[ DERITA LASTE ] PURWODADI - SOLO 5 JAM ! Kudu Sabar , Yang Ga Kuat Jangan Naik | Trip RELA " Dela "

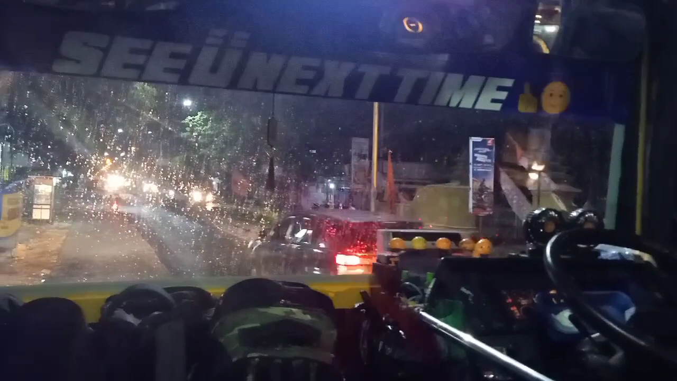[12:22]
Ini banyak penumpang yang sudah tidak kebagian bangku. Ya, ini nggak kebagian bangku karena bis sudah full.